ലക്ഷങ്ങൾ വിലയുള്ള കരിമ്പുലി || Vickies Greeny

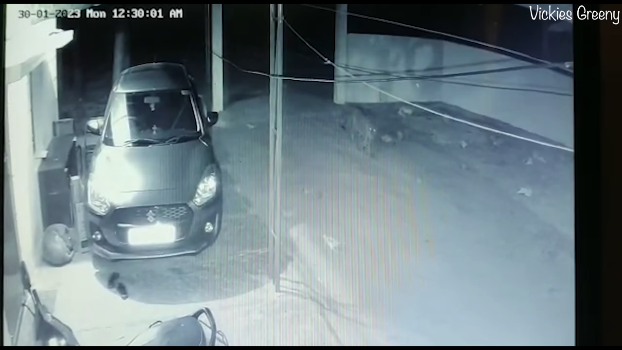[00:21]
അപ്പോൾ ഡോഗിനെ കൊണ്ടുപോകാൻ വേണ്ടി പുലി വന്നേക്കാണ്. നമ്മൾ പോയ സ്ഥലത്തിൻ്റെ തൊട്ടടുത്ത് നടന്നൊരു സംഭവമാണ്.